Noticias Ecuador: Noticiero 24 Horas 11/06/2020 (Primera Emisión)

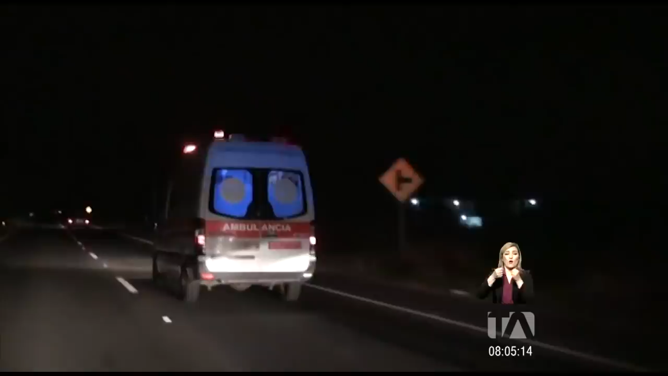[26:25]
Con una fuerte custodia policial y en caravana desde Guaquillas, llegaron al cuartel modelo en Guayaquil, pasadas las 3 de la mañana de este miércoles,